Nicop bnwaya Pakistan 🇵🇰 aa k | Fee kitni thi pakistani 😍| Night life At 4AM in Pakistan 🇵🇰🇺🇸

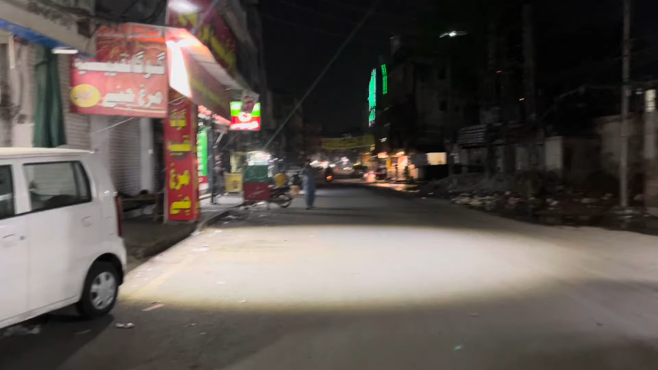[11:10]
और ये देखें कि यहाँ पे आबादी कितनी ज़्यादा है, आखिर कोई तो बात है ना कि यहाँ पर आबादी बढ़ती जाती है, पूरे पाकिस्तान से लोग यहाँ आते हैं रहने के लिए, राइट, अपॉर्चुनिटी ज़्यादा है सब। हाँ,